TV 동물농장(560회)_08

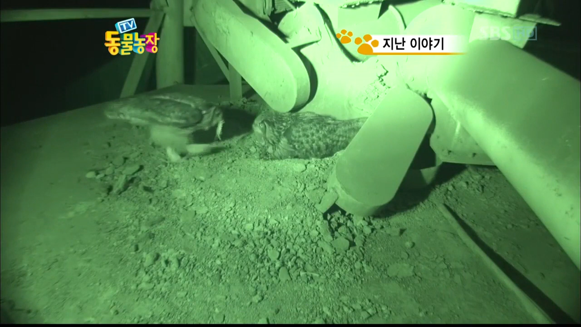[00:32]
날아와 먹이를 건넨다 이때가 녀석이 등지에 머무는 유일한 시간 부부가 금술조끼로 소문난 수리봉이지만 해포풀새도 없다